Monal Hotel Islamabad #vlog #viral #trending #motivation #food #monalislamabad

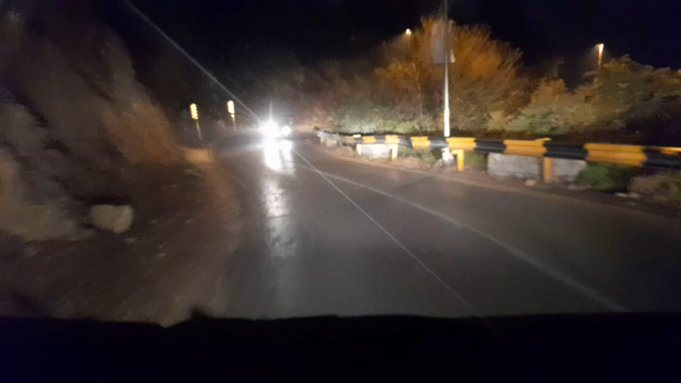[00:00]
عوض اللہ منی شیطان الرجیم بسم اللہ الرحمن الرحیم جناب آج ہم آگئے ہیں کلاو آباد کے منال ہوتل کی طرف اور یہ اب ہم جا رہے ہیں اسلامت کا راستہ یہ آپ دیکھ سکتے ہیں پورا راستہ آپ دیکھئے گا ویڈیو کے اندر کتنا خطرناک راستہ ہے اور خوبصورت راستہ ہے خطرناک تو ہے لیکن خوبصورت بھی ہے ساتھ ساتھ
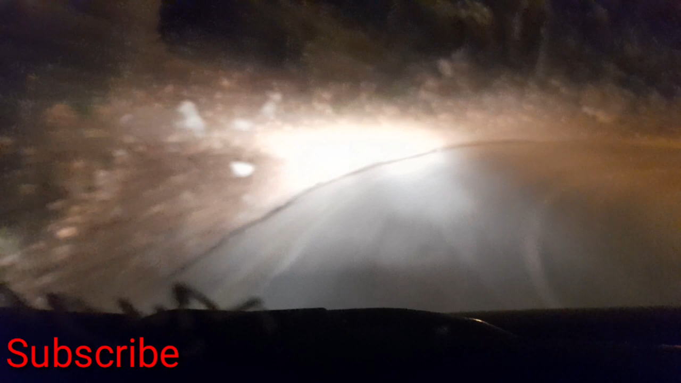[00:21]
تو گماؤں ہیں اس کے اندر بہت اور یہ ہے کہ یہ بہت ہی خوبصورت منظر ہے رات کے اندر بھی آپ دیکھ سکتے ہیں بہت اچھا لگ رہا ہے دن کے اندر تو اس کا ویو ہی آلیدہ ہوتا ہے ہم تھوڑا لیٹ پہنچے ہیں اسلام
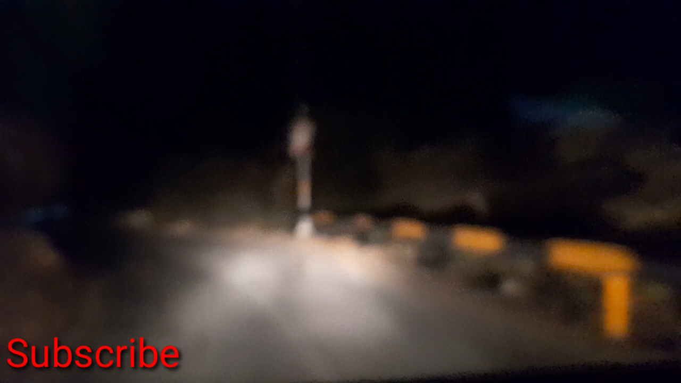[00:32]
آباد اس وجہ سے ہم یہ ویو رات کے اندر ہی دیکھ پا رہے ہیں اور ابھی ہم جا رہے ہیں منال ہوتل کے طرف اونچائی پر تو یہ آپ پورا راستہ تھوڑا سائے راستہ انجوائیمنٹس کی ویڈیو اسی لئے بنائیے تاکہ آپ لوگ اس راستے کو بھی انجوائی کر سکیں تو انشاءاللہ ہم وہاں پر پہنچنے کے بعد آپ کو اس ویو کو دکھائیں گے جس ویو کی وجہ سے ہم اسلام آباد جا رہے ہیں